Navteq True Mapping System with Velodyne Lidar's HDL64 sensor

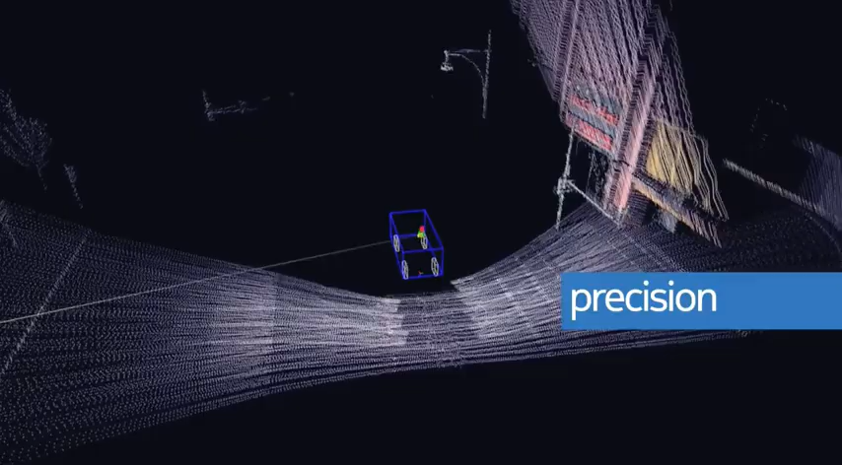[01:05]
precision for every data point and every attribute within that data point sophisticated
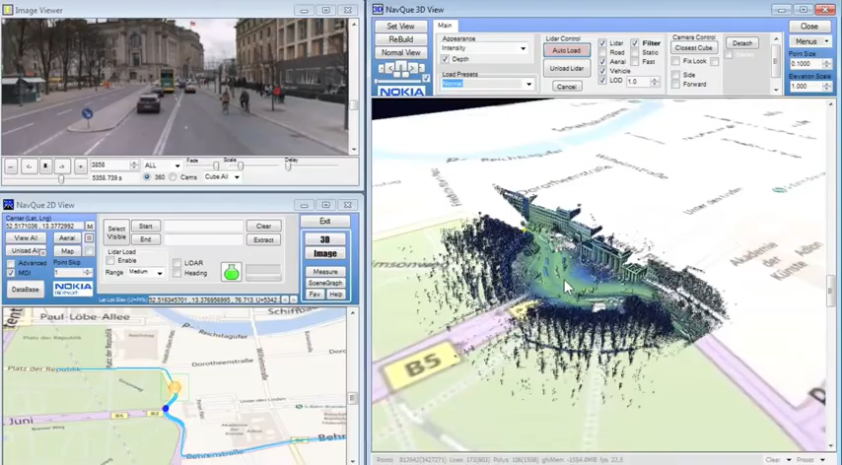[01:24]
processing capabilities allow us to transform the huge libraries of raw data into location content that is the industry's most
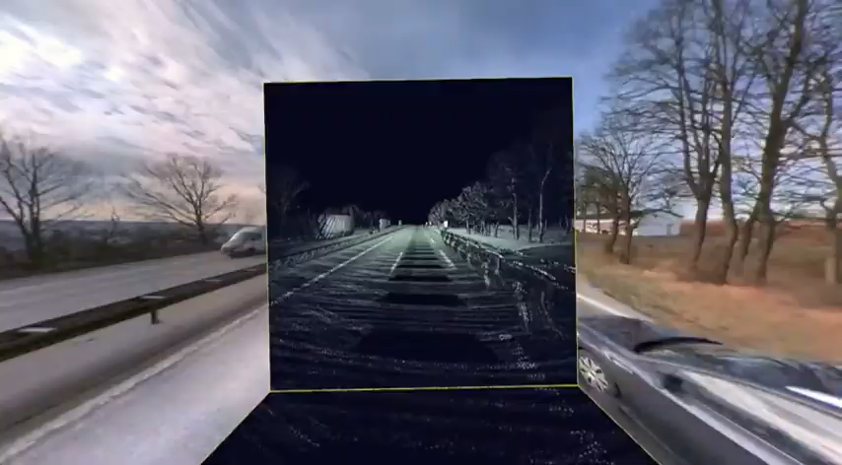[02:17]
fidelity and precision data captured for height slope
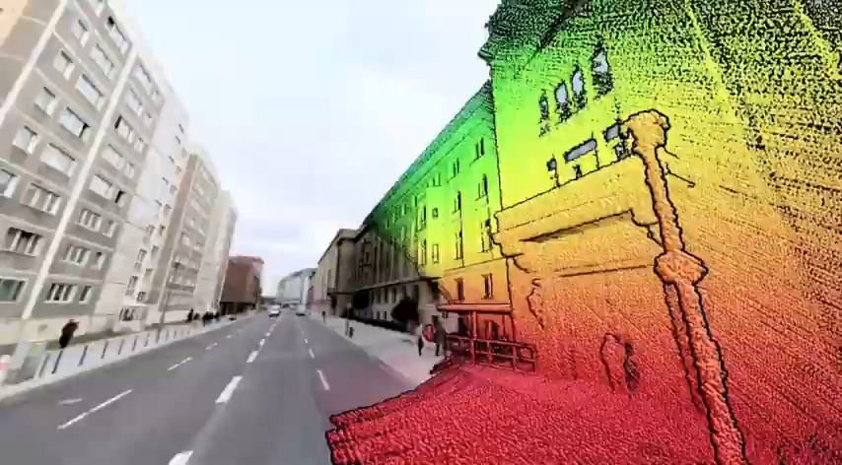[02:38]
ocean of LIDAR data captured by true allows us to